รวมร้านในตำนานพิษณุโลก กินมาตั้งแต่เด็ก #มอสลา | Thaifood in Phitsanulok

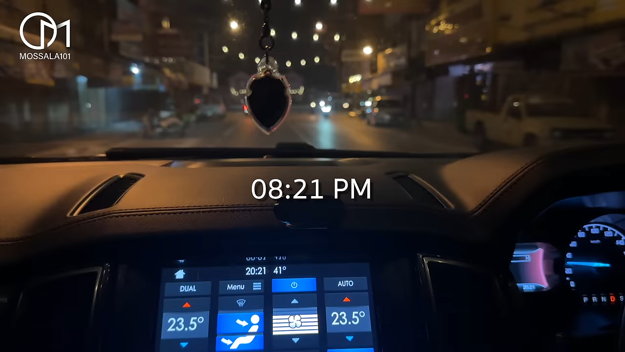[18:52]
ตอนนี้2 ทุ่มนะทุกคนแต่ดูอุณหภูมิ